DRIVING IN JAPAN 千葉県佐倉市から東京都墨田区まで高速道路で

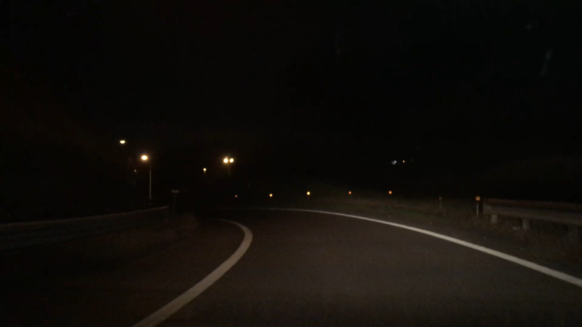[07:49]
その先カーブです。
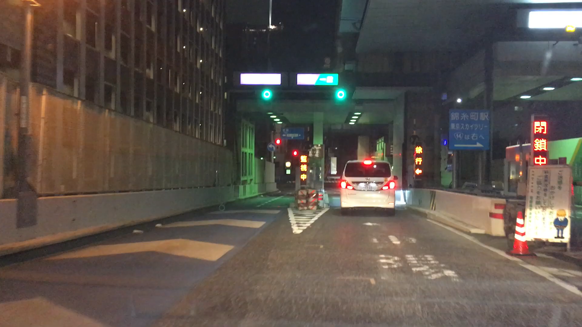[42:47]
料金所です。その先カーブです。 もちろんとても優しい方なんですけれど、